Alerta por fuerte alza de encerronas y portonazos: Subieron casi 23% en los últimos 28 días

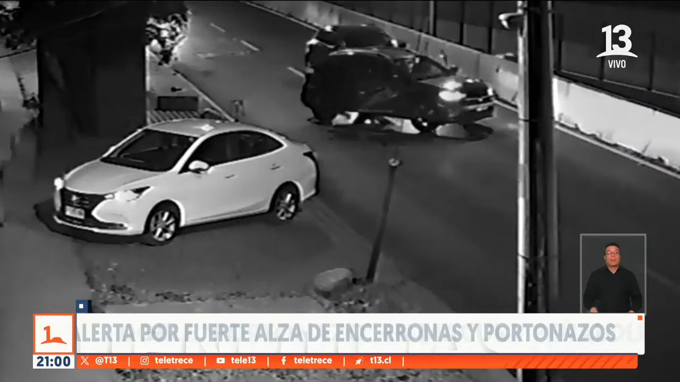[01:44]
Esta es otra encerrona, en el mismo punto, pero hace dos semanas. En esa ocasión, la víctima maniobra muy bien en retroceso y logra escapar de los delincuentes.
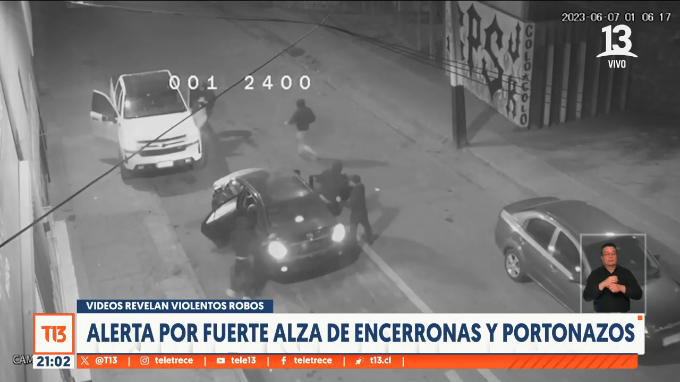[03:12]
tal como ocurrió con estos delincuentes que cometieron un portonazo el año pasado y que después, en su huida, atropellan a una mujer y la matan.